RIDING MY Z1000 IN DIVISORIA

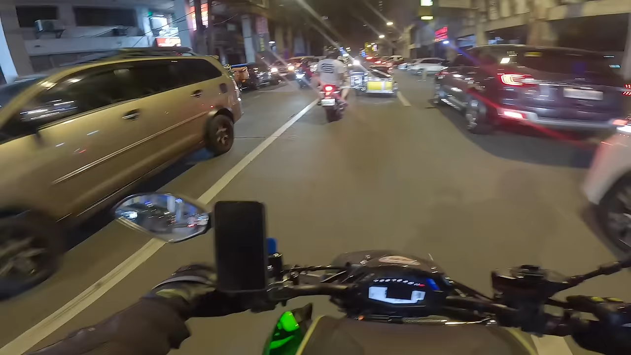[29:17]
Nice, kahit di ko sindihan yung flashlight oh. Liwanag po. Daming ilaw dito tsaka mga sasakyan.
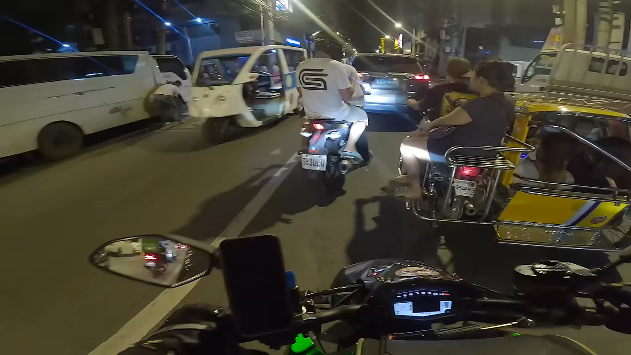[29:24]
Matatagalan lang talaga yung biyahe mo pag nag 4 wheels ka dito or kahit naka-tricycle ka lang. Mm-hmm.
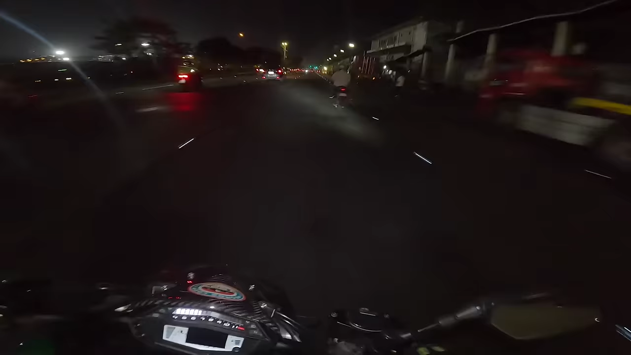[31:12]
ba't nakakasilaw yung ilaw nito? Baliktad yung ilaw, yung white yun ang nasa likod eh, no?
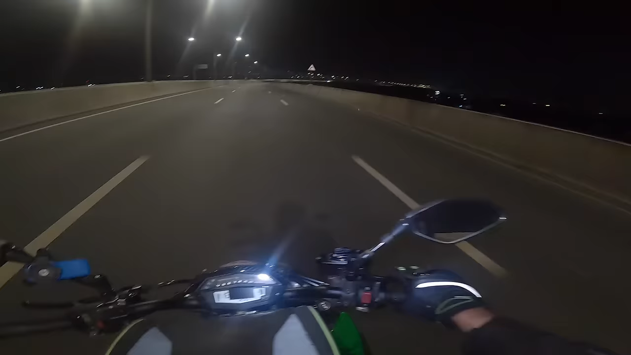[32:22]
At napatunayan ko naman sa inyo kung kaano kasarap dahil from north to south, napaka basic talaga. Umiksi yung distansya na kahit napakalayo dahil nga dito sa dinadaanan natin, no? So hindi lang dahil naka big bike tayo kundi dito sa daan na tinatahak natin ngayon, napakalaking benepisyo. At ito nga, o, tignan nyo, from Pierre to NLEX, napakadali.
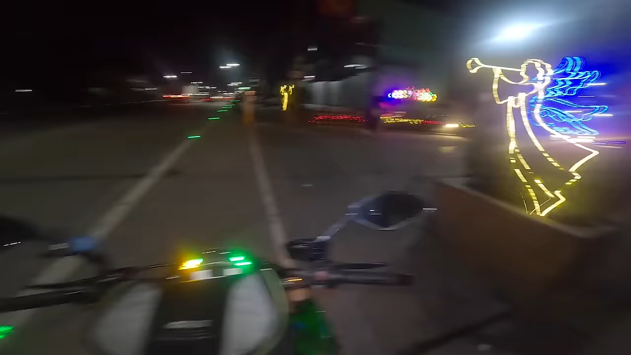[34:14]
Para may visibility pa rin. So nandito tayo banda sa Barangay Maimpis, ano. May bahay kami dati dyan eh.